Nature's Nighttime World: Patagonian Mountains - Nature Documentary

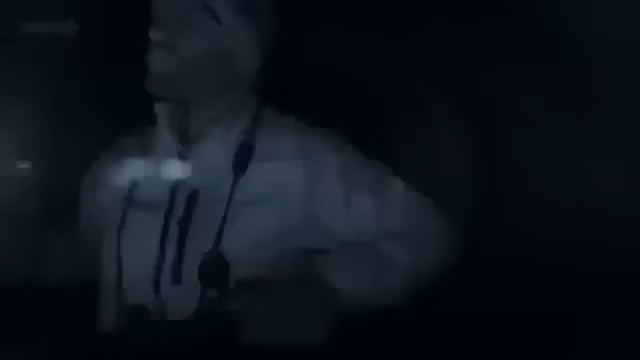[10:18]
Diego's out the roof with the spotlight.
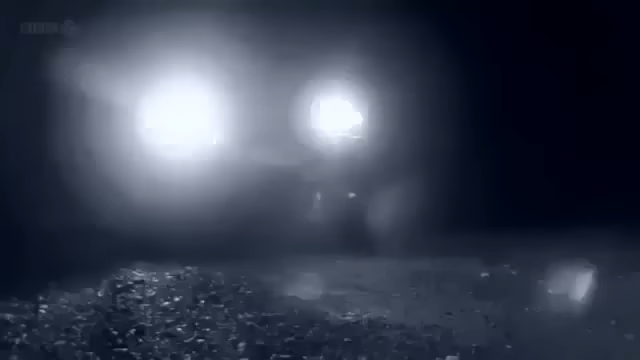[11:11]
So something just ran out of the bushes. Where did it go? Oh, I see the eye shine.
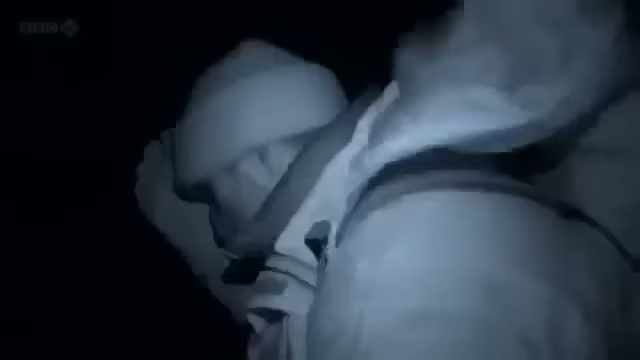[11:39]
There's definitely, definitely eye shine over there.
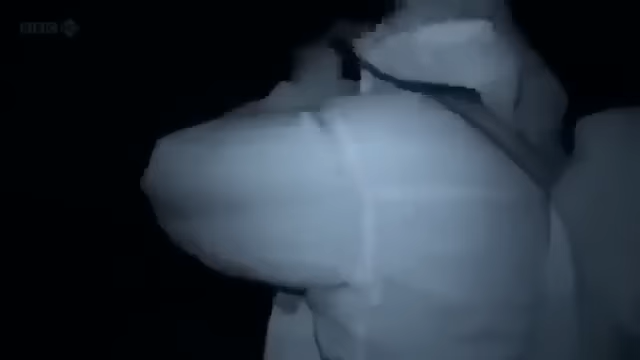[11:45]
It was just by that rock. Right there.
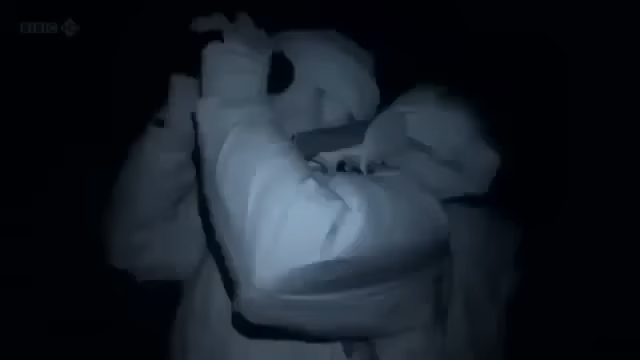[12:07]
Well, it isn't a very clear sighting. I just saw that shot.
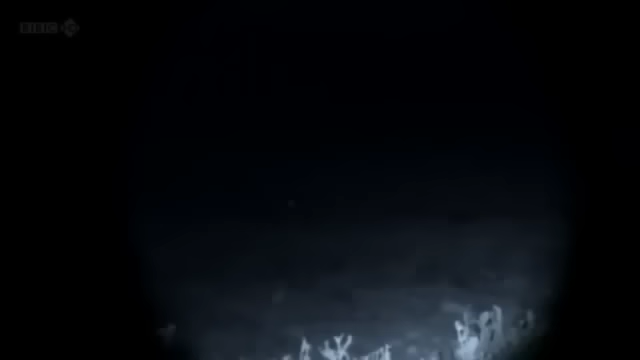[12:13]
It didn't look very green. It looked greenish, but it definitely wasn't a guanaco eyeshine, and it was just over there.
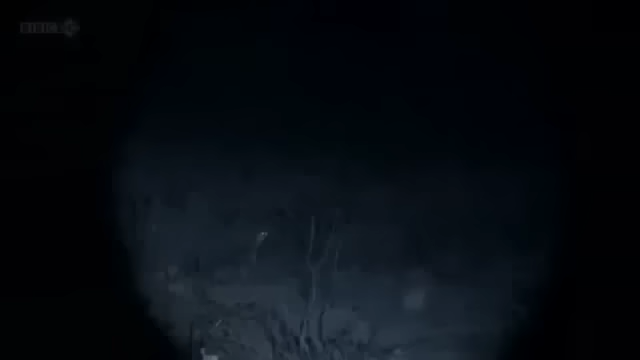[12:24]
If it is a puma, then I'm right on the top of this ridge. I mean, it's obvious he'll go.
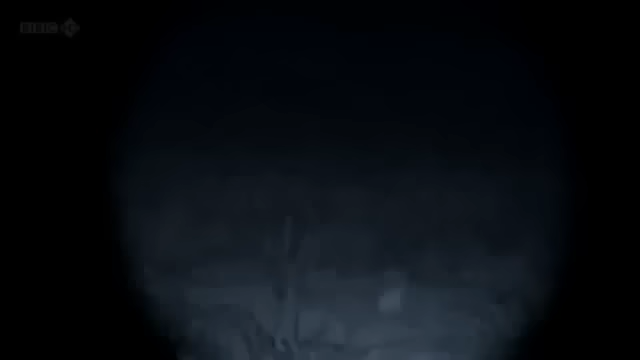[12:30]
The animal heads down towards the road. George radios biologist Rodrigo, waiting in the vehicle below.
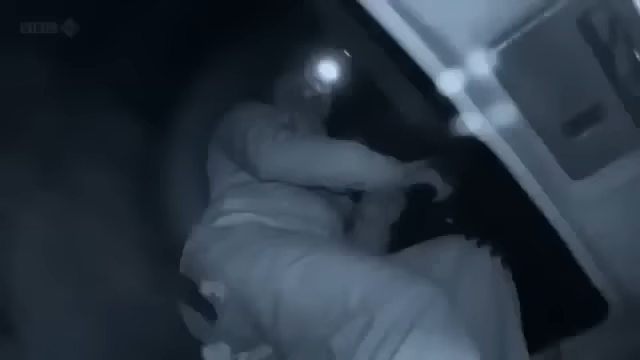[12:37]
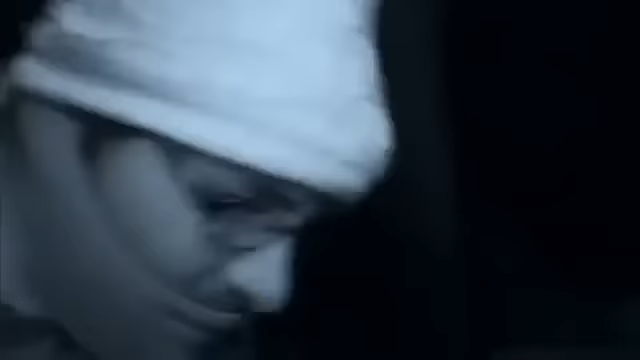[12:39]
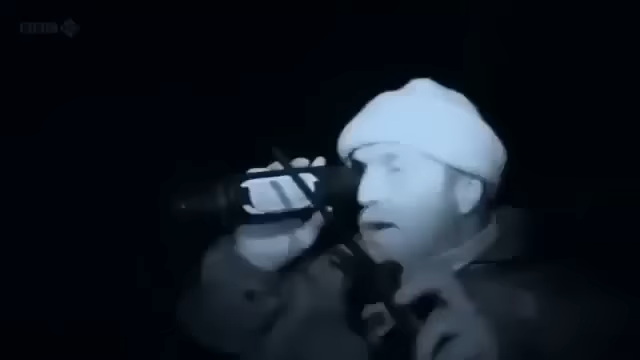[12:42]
I just thought I saw a moving spot on a slight slope just
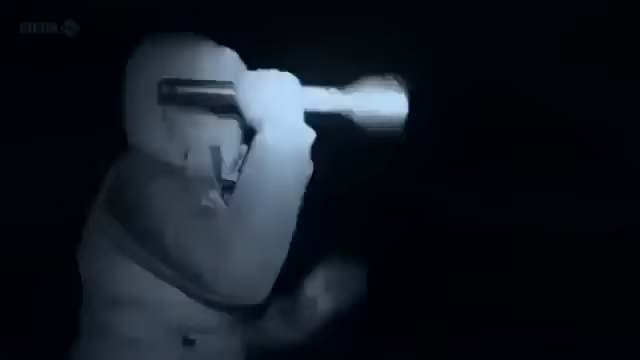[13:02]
Stop, stop, stop. Did you see something? The binoculars?
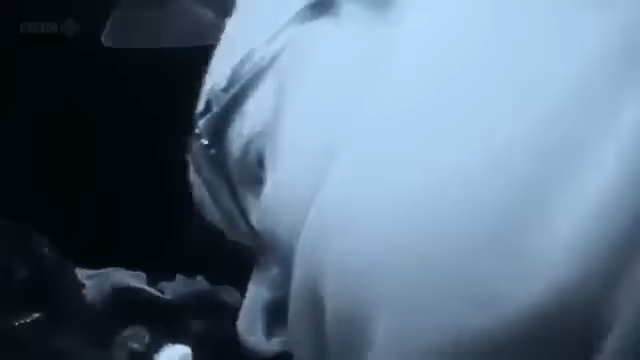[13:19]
Rodrigo calls in Justine, who is 2 miles away, searching on a different mountain track. Rodrigo, how are you getting on, over?
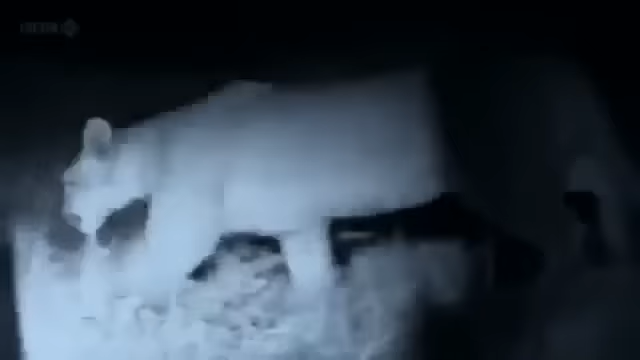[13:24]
Yeah, we just spotted the puma.
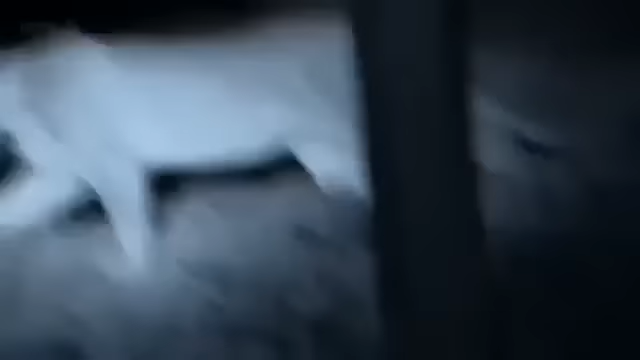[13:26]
Quick, it's just here.
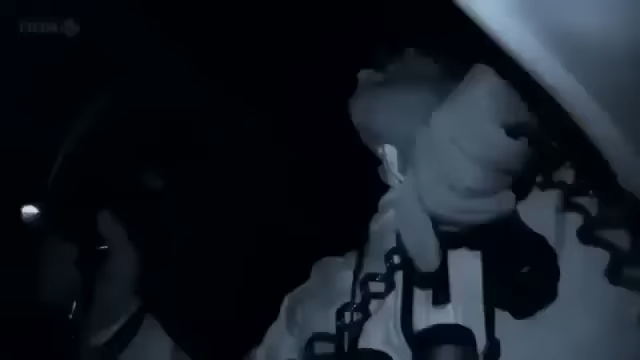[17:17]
In Torres del Paine, the Puma team has found their cat.
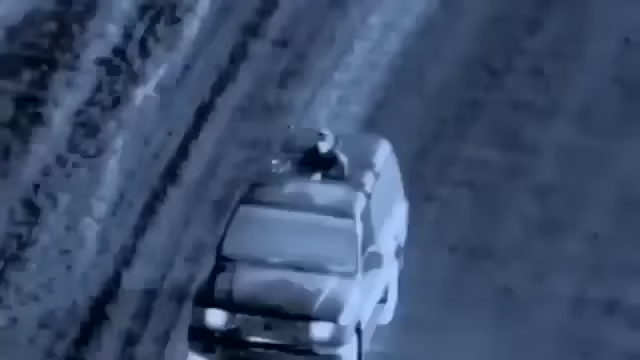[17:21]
Now Justine wants to see just how it operates in the dark.
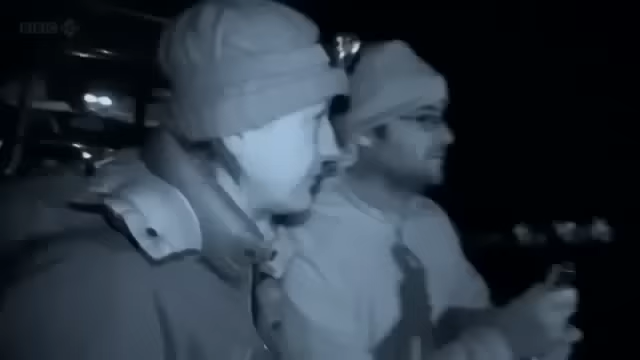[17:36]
Yeah, this is a good scenario. Got loads of guanacos over there.
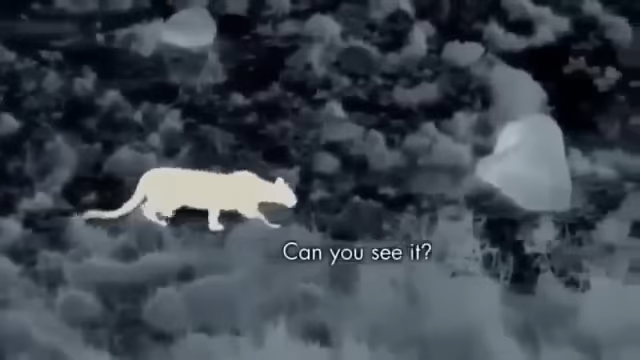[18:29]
Well, it's trying to get closer.
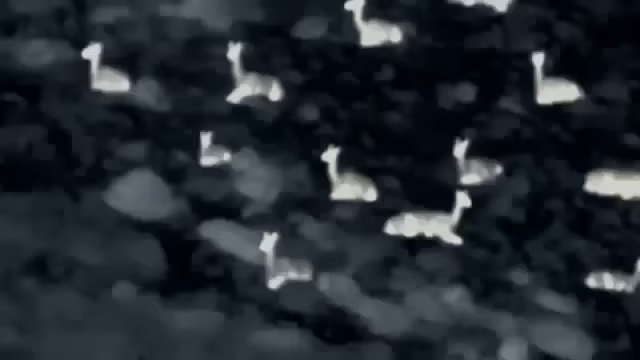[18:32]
So, every minute, it's gonna be assessing the real chances that he has.